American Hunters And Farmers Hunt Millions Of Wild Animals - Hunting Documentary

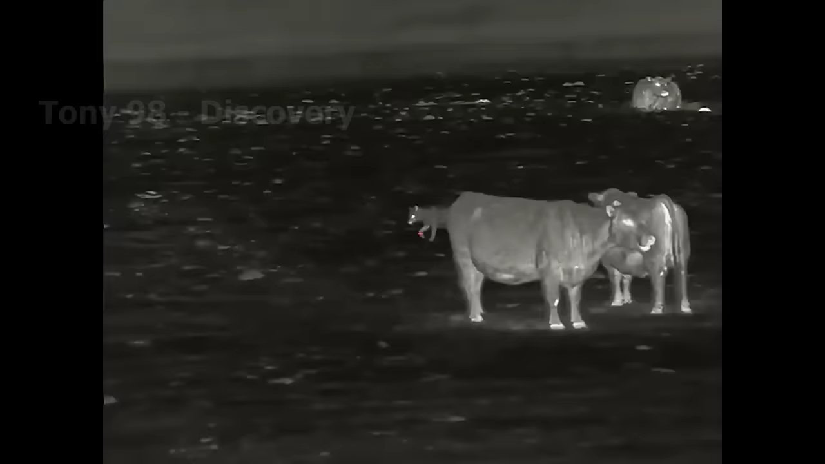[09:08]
At night, coyotes can come into livestock farms and attack small animals such as calves, goats or sheep.